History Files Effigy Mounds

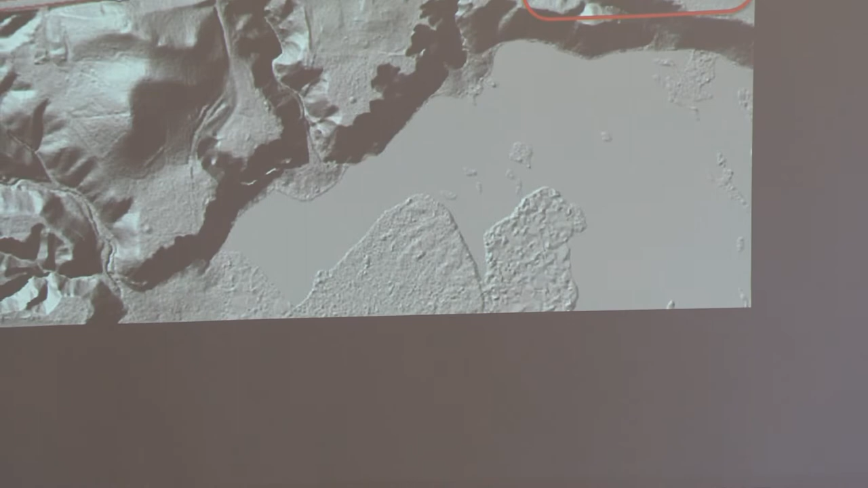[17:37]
So this is LIDAR, which is laser area photography.
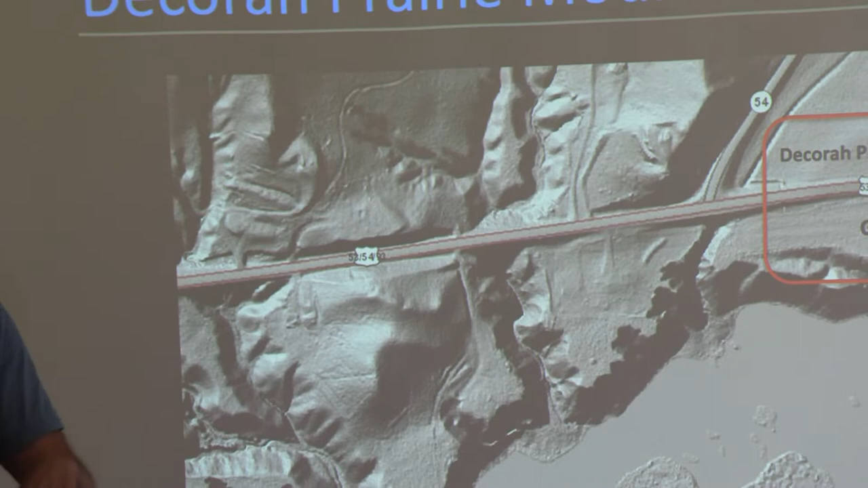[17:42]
You can watch away buildings and watch away the canopy, and you can see the ground surface. So here's the bend in the road where those mounds used to be.